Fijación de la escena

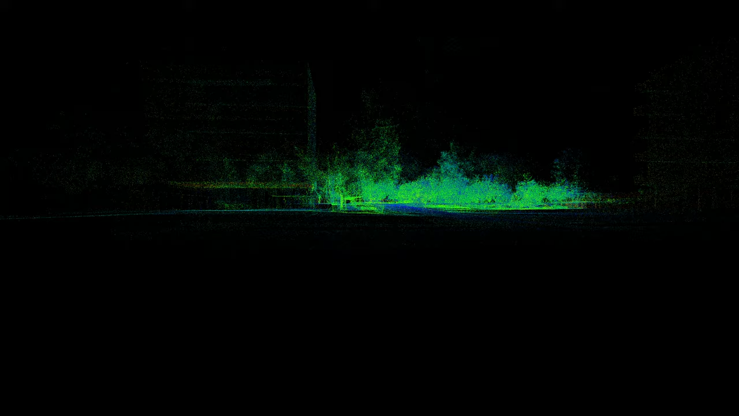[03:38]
Azul sugiere mayor certeza y sucesivamente indicando menores certezas,
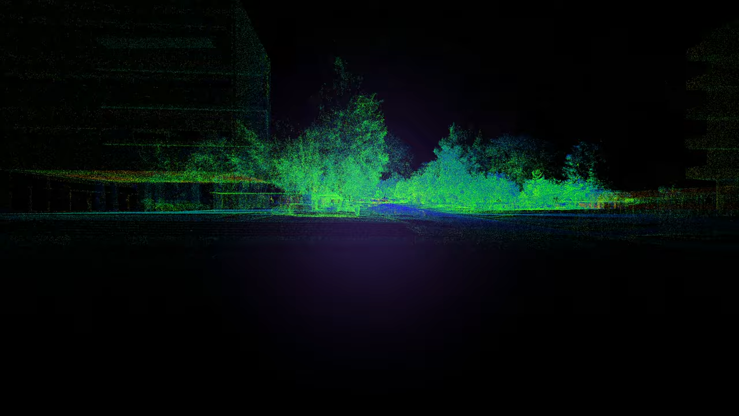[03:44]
verde, amarillo, naranja y rojo. La forma en que los materiales de los objetos dispersan luz afectan la certeza de la medición.
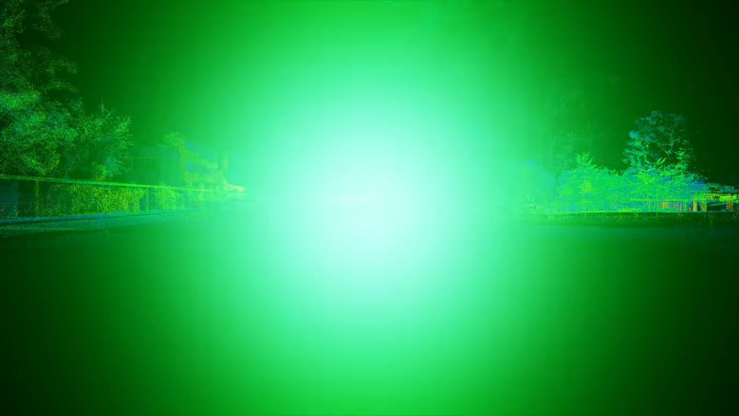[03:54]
Esto lo llamamos campo escalar y es una forma de visión importante para las máquinas,
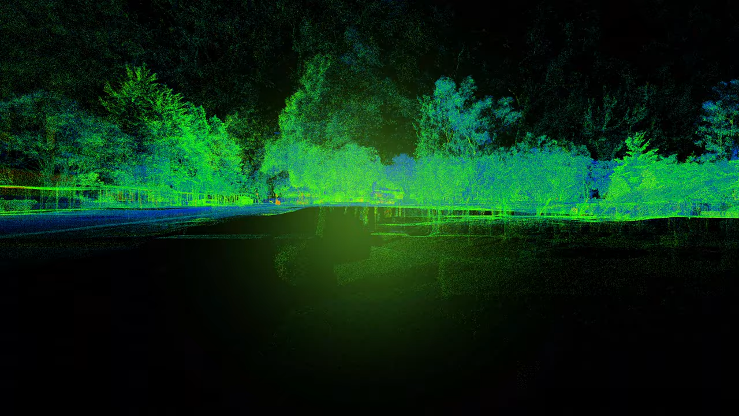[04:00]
pues a menor certeza disminuye la confianza de la medición.
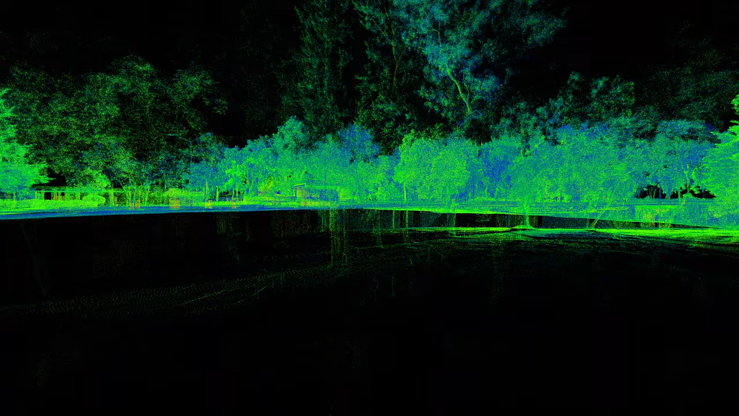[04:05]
Cuando un escáner de LIDAR, como los que tienen los automóviles autoconducidos, obtiene demasiados datos con baja confianza,
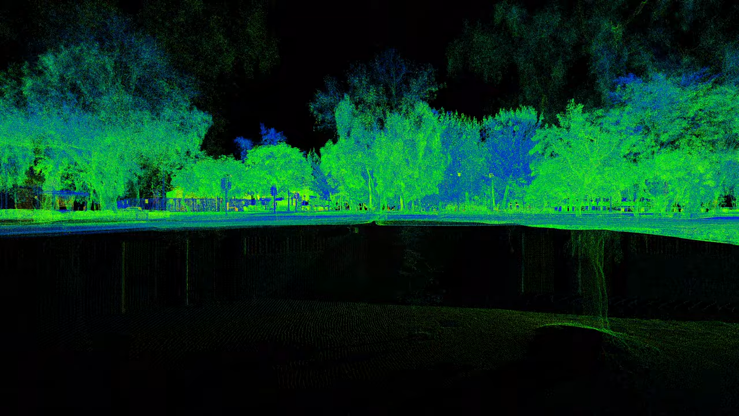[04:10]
aumenta el riesgo de interpretar las distancias con errores,
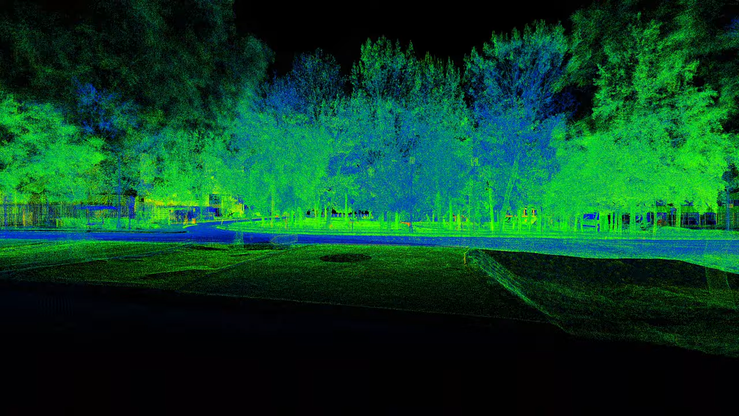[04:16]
produciendo así información equivocada que puede llevar a que algoritmos tomen decisiones peligrosas.
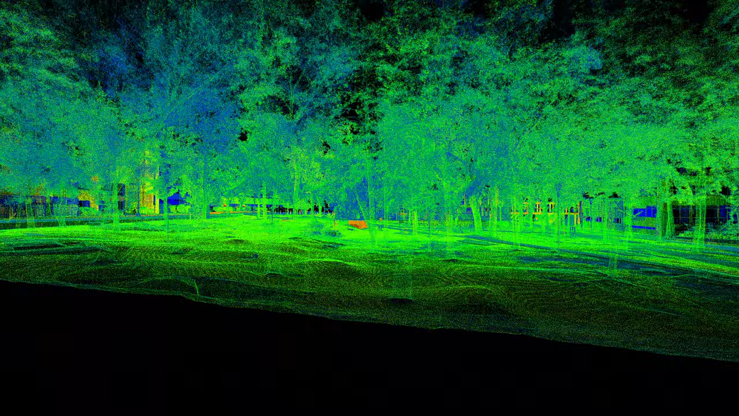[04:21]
A los escáneres LIDAR, frecuentemente se les equipa con una cámara digital para poder otorgar colores naturales a los puntos. Así, además de calcular con un láser,
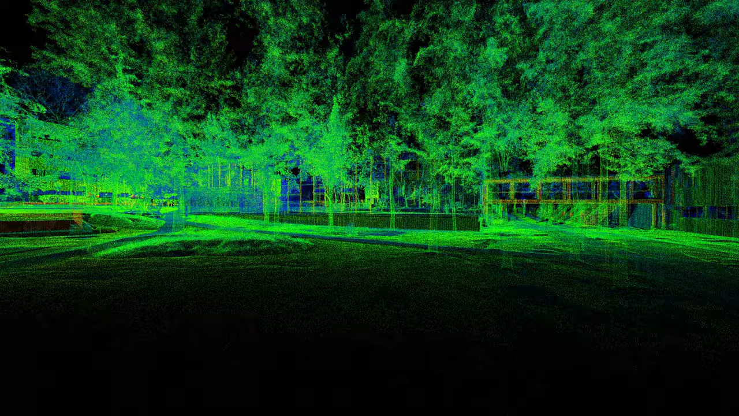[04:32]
el escáner recoge luz externa con un lente y sensor óptico que es sensible a tres longitudes de onda que nuestros ojos humanos perciben como los colores rojo,
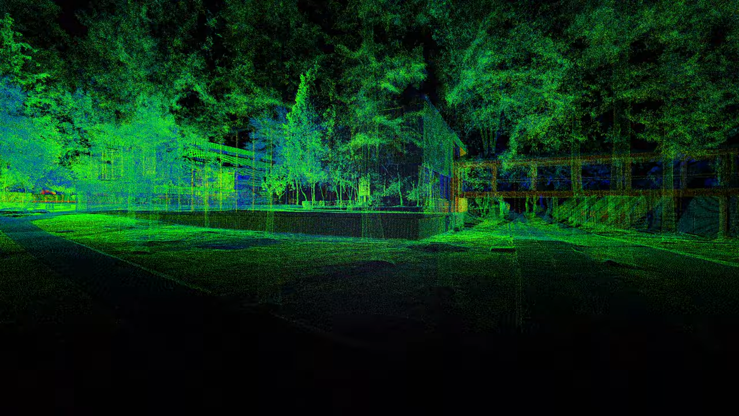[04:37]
verde y azul.
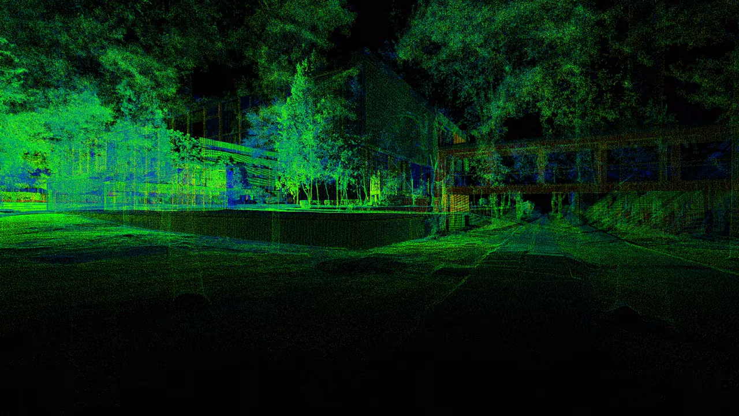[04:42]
Estos datos luego son procesados por una computadora que asigna tres variables adicionales que, combinados,
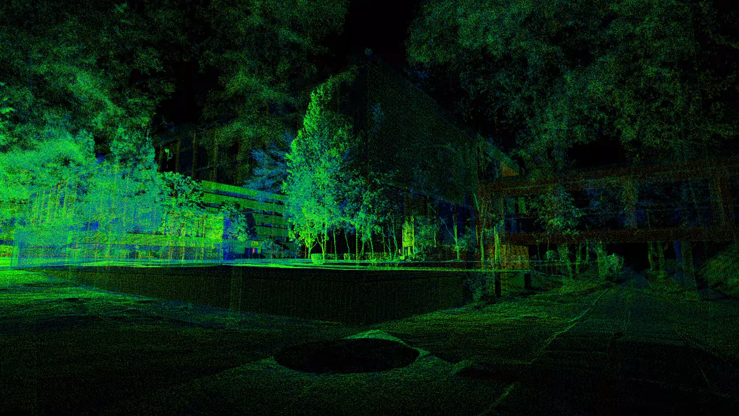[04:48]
brindan a cada observación en una nube de puntos uno de millones de resultados cromáticos.
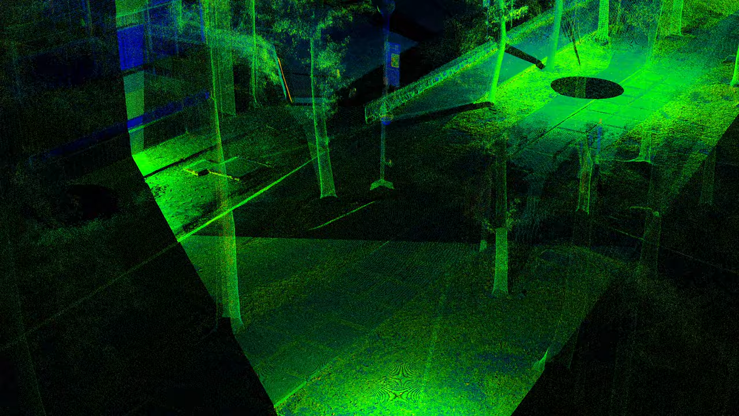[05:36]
Este ocultamiento lo represento al reducir el campo de visión de 360 grados del
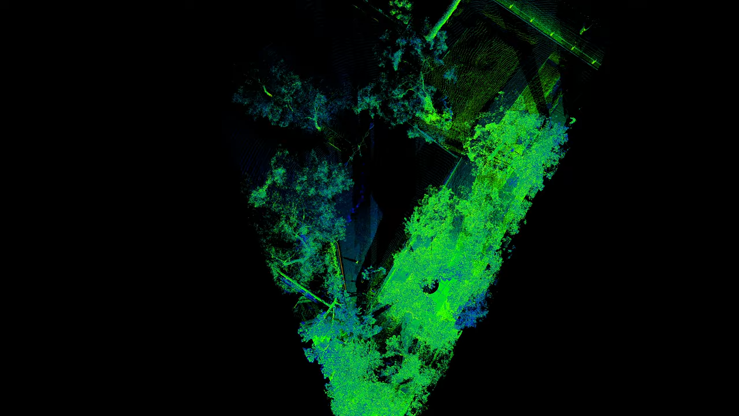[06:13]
El software que procesa el pietaje determinó que ese lapso de tiempo no cumplió con las condiciones necesarias para
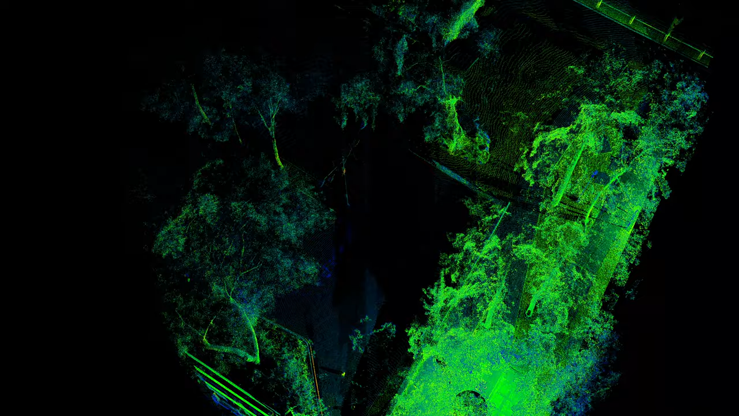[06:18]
que su algoritmo determinara almacenamiento permanente y, por lo tanto, lo eliminó.
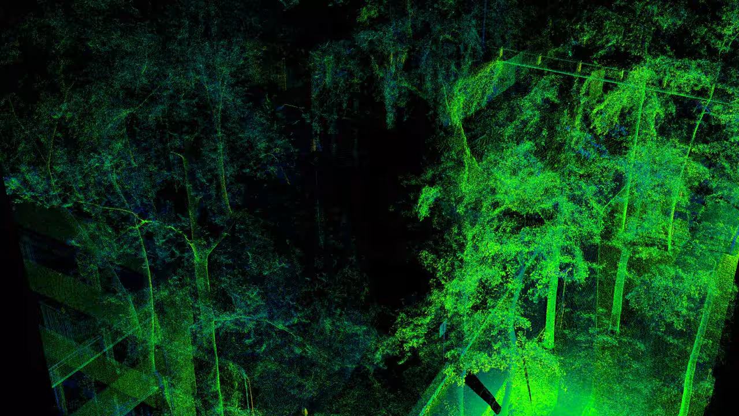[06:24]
Los puntos que revelan este ocultamiento algorítmico los represento a color con la proyección tridimensional del encuadre de la cámara de seguridad.
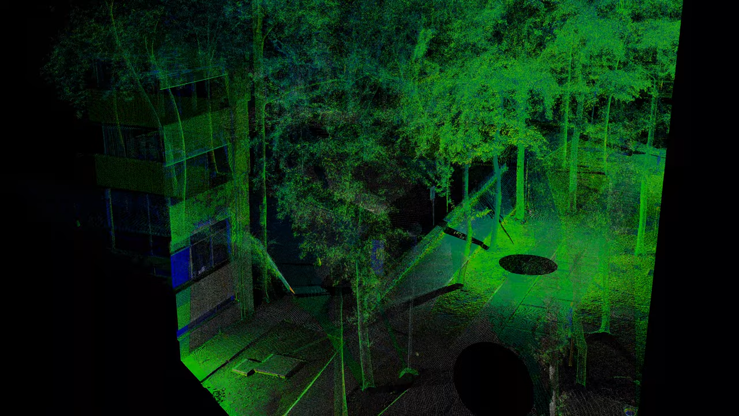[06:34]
La persona condenada a prisión por el feminicidio de Lesby continúa apelando a su inocencia.
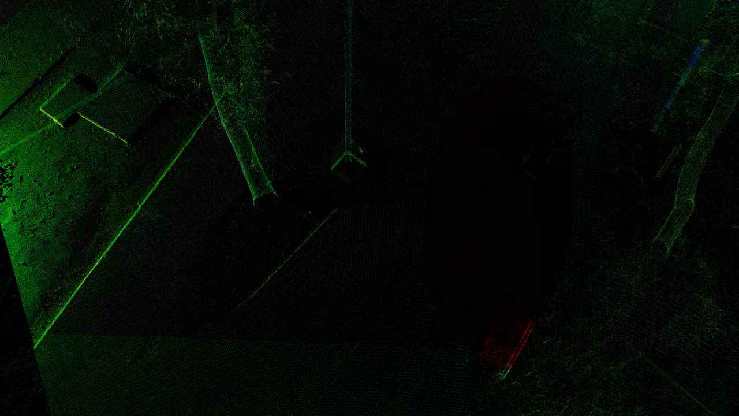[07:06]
censuró con rojo la forma en que esa cámara de seguridad registró la cabina de teléfono donde Lesby fue asesinada.